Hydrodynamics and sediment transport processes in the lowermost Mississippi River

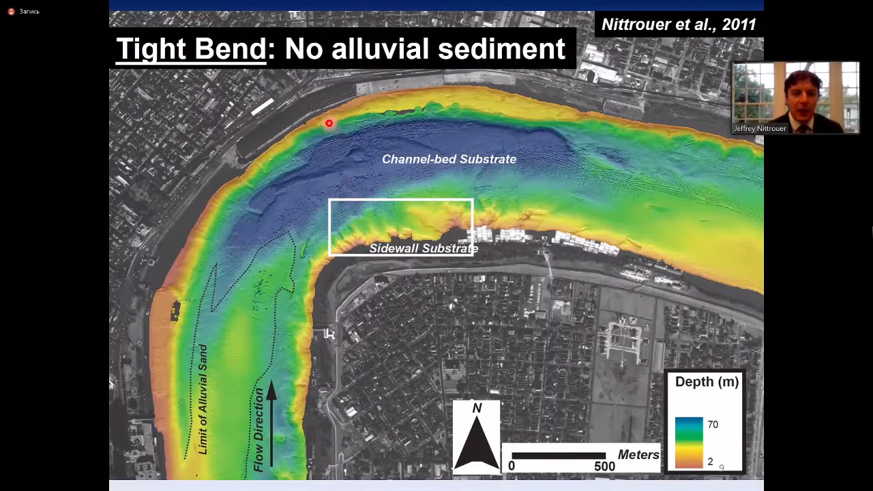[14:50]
up to 70 meters deep but no alluvial cover so what we see is that in this relatively tight bend segment there's absolutely no sand to speak of bank to bank across this particular part of the river it's a little bit different in what i call subtle bend sections of the river where
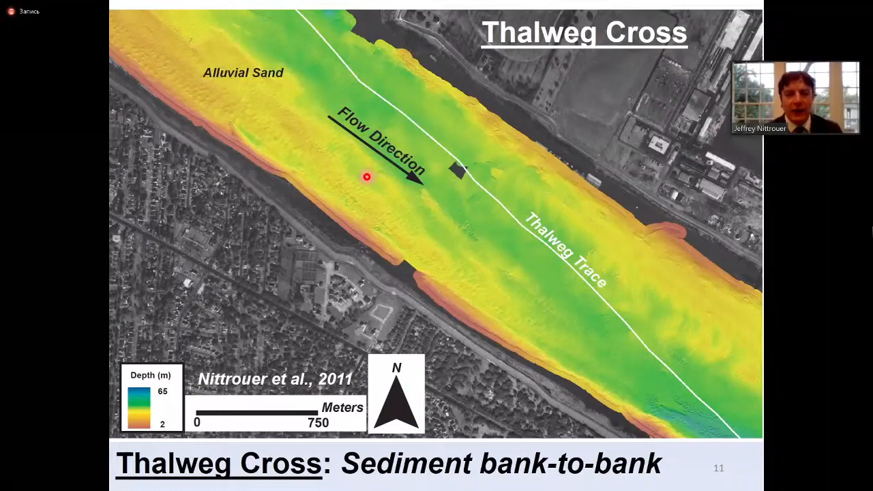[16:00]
the bed so in this particular circumstance we don't expose any of the underlying substrate but instead have dunes that mantle the bed bank to bank